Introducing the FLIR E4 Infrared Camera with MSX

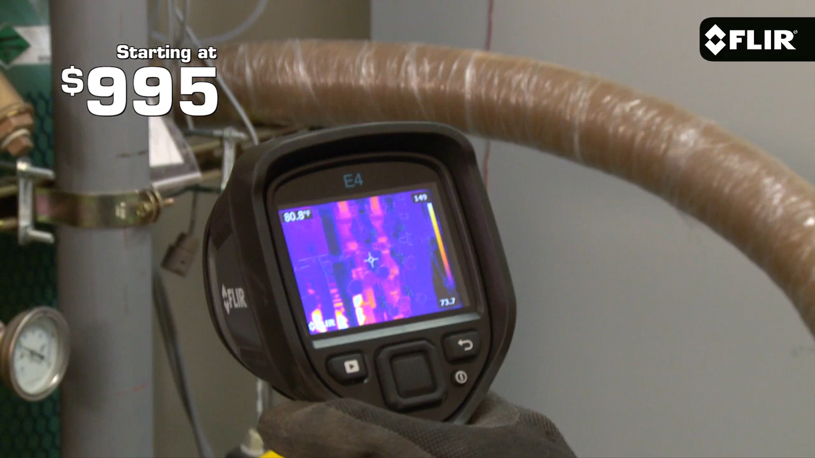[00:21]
a built-in visible camera, and our patented MSX image enhancement.
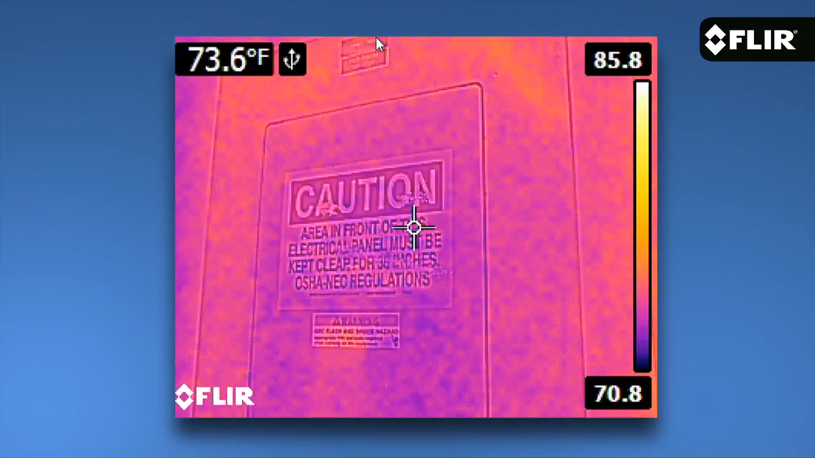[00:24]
On screen: spot 73.6°F
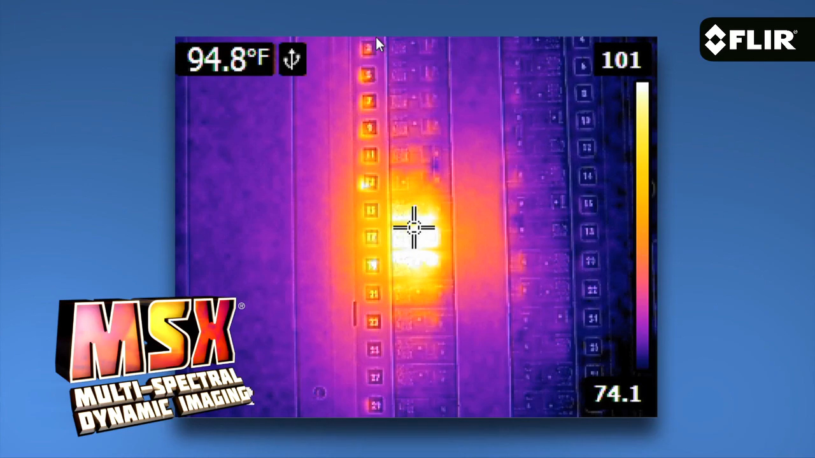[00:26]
On screen: spot 94.8°F
A great value for sure. The E4 has a solid 80 by 60 pixel thermal detector with a fixed focus 45 degree lens, so nice wide field of view.
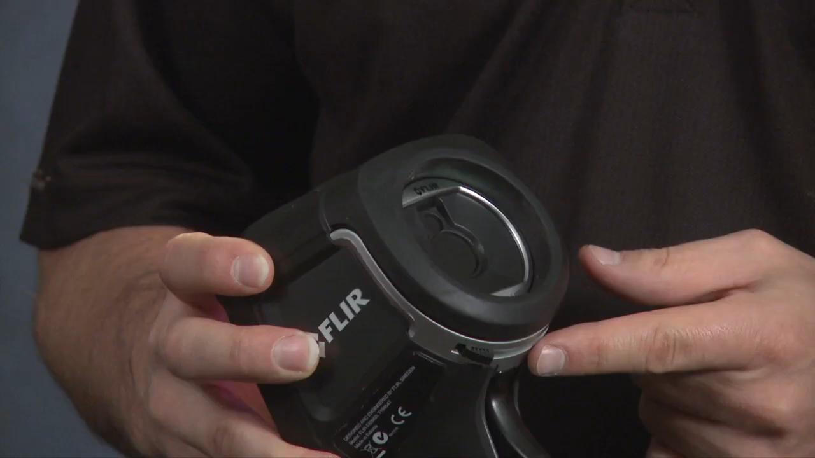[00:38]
With the camera up and running, all you need to do is flip open the cover and you're basically ready for on-the-spot thermal inspections.
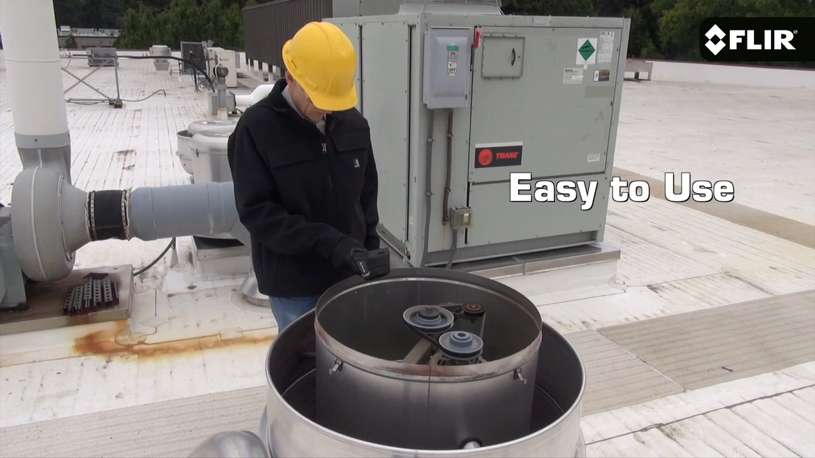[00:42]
It has a bright 3 inch LCD that's easy to see,
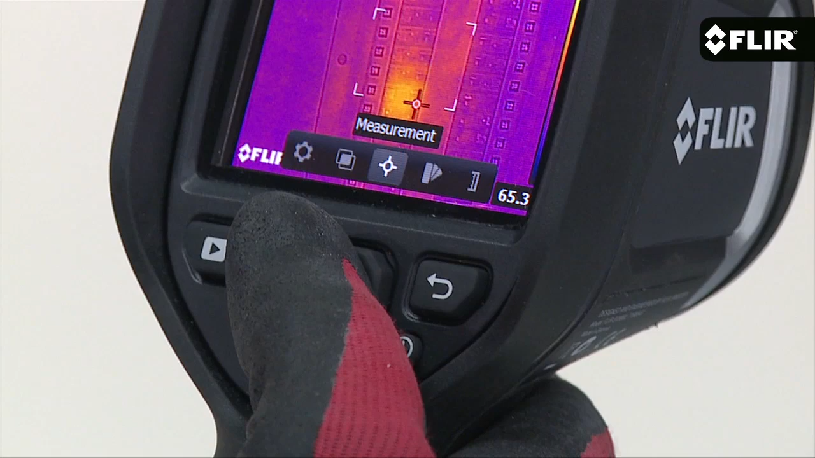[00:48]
and with just your thumb you can go to the simple interface where you can access parameter settings like emissivity and reflected temperature,
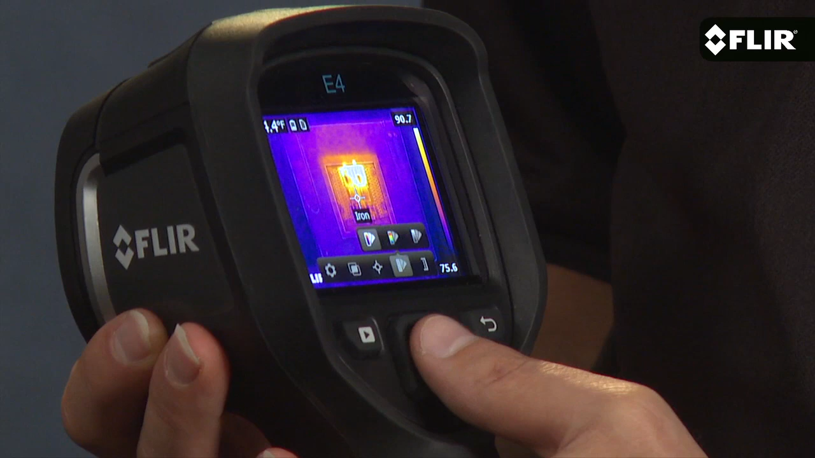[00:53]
the color palette you like that shows the thermal pattern best, and thumbnails of stored images you review anytime on the screen or download later with the USB cable.
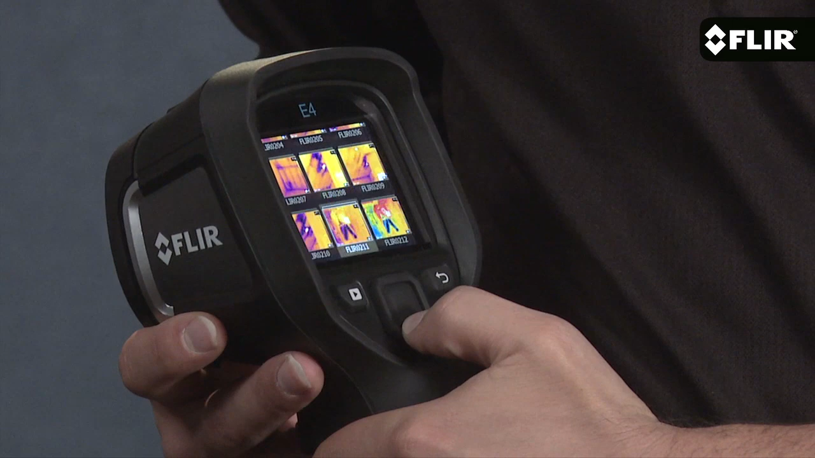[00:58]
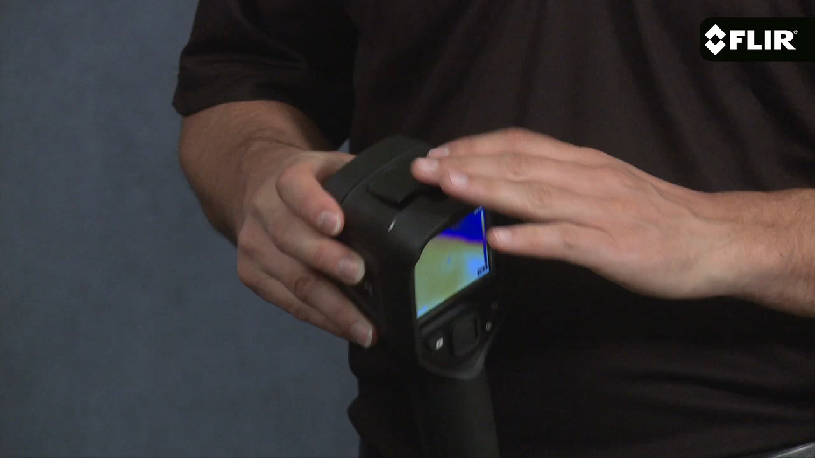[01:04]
The E4 automatically determines the temperature range in the scene, but if you find a certain image contrast that gives you the detail you're after, you can lock it in for better results.
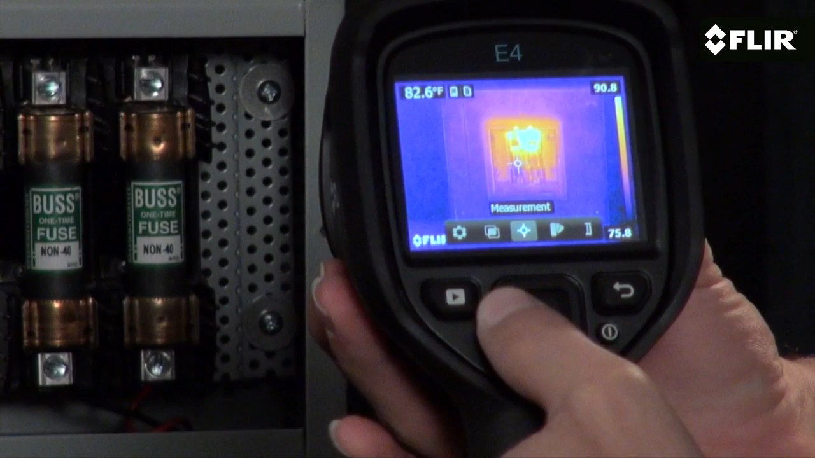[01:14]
On screen: spot 82.6°F
The EZ interface also gets you to imaging modes like MSX.
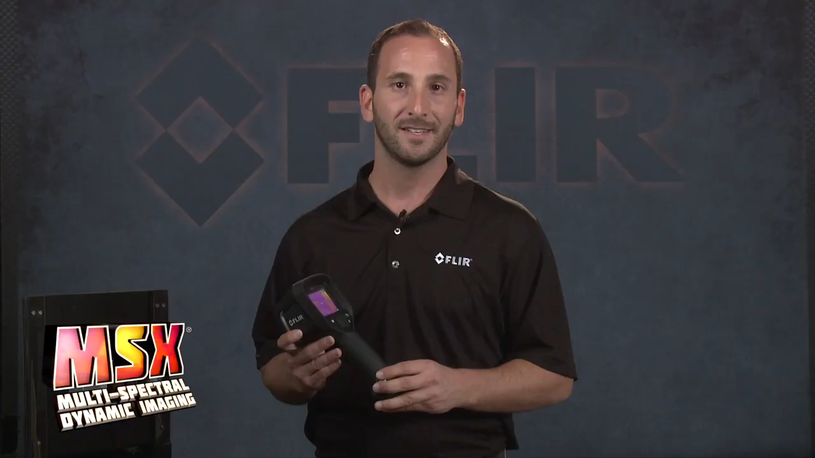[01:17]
What I like most about MSX is how it adds key detail from the
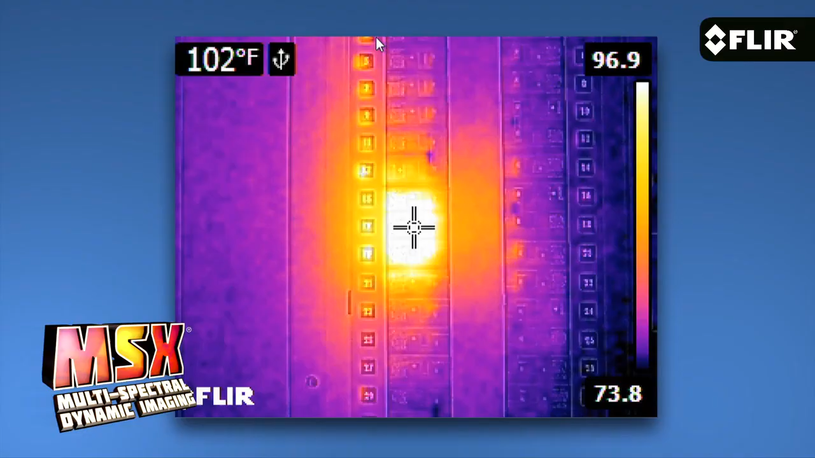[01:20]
On screen: spot 102°F
visible camera to the thermal image without diluting the thermal image. It really enhances the scene and helps you recognize where the heat issue is right away.
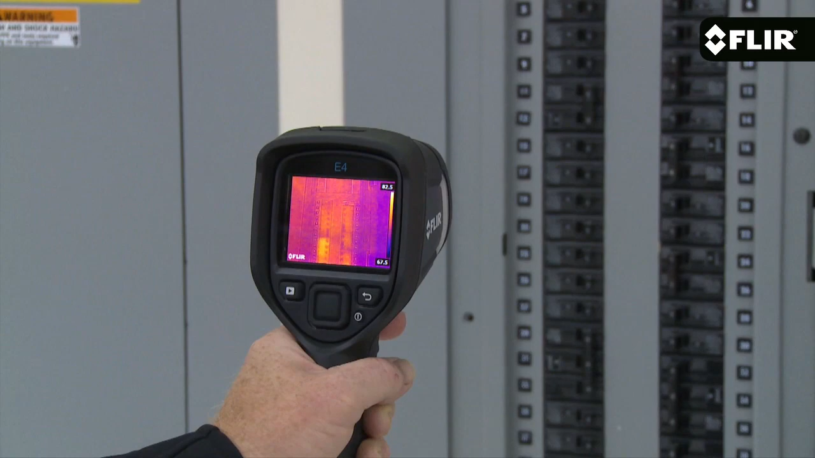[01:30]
This is a great camera to get started with or to keep handy for quick scans and safety checks. But if you're looking for higher thermal resolution, more on-screen temperature measurement tools, and extra features,